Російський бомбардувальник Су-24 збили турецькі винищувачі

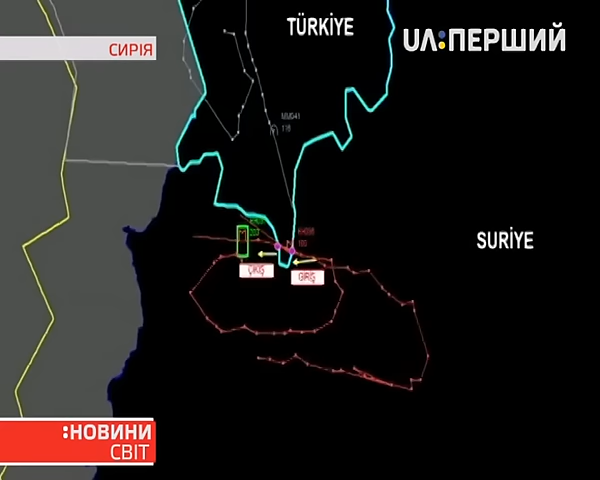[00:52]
Та російське судно проігнорувало застарогу і його збили.
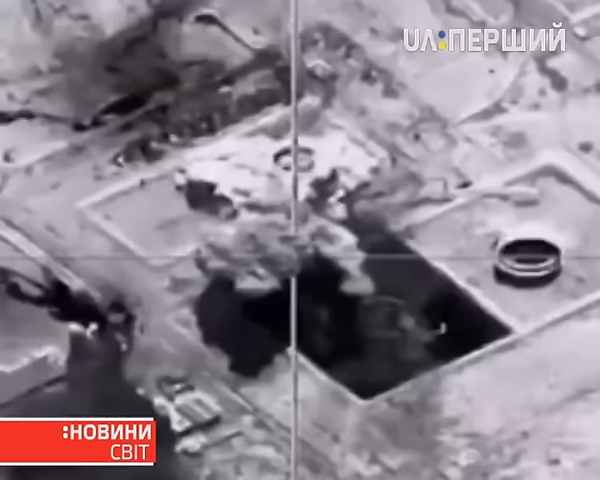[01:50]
Атаковано нафтопереробні об'єкти, що їх захопила ісламська держава, інформує російське Міноборони.